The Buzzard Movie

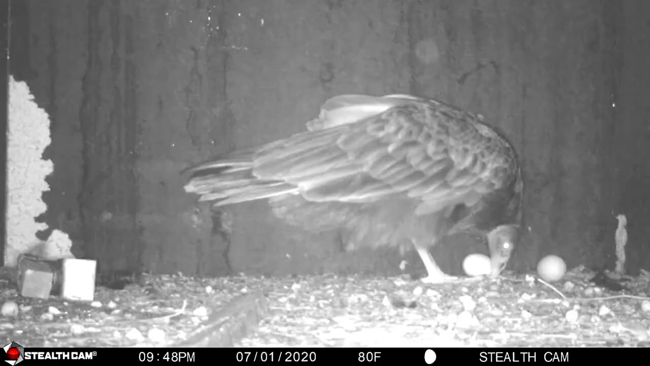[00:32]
Over the next few weeks, Mom and Dad took turns sitting on and turning the eggs to keep them healthy while waiting for the big day.
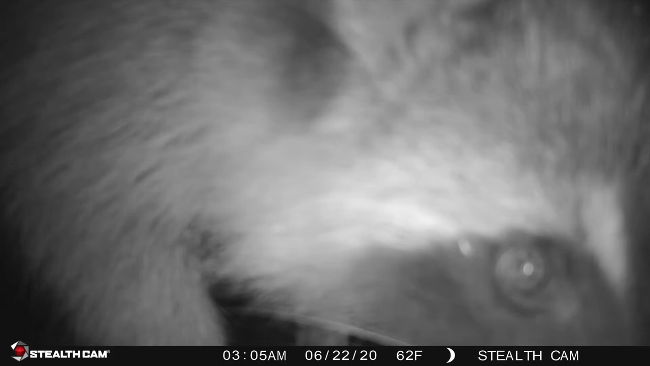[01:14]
Between this brave little mouse sneaking around and a curious coon posing for the camera, there's plenty of activity. Finally, on the 3rd of July, the first crack appeared in the first egg.